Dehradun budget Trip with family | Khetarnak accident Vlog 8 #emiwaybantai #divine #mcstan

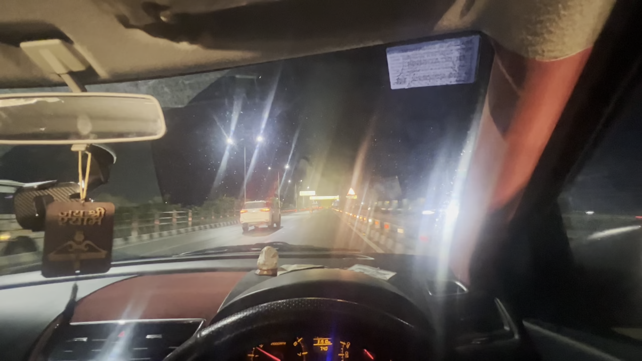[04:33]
जी बाई देखते देखत जाएंगे रात भी होगी और हम चल पड़े अबने आगए तो गलबेगे 26 जोली ग्रांट एरपोर्ट तिलाली देरा दून 54 सीधा ही है भी किलो मेंटर कमी दिखा रहा जाता है कि जब चक भी दिखा रहा है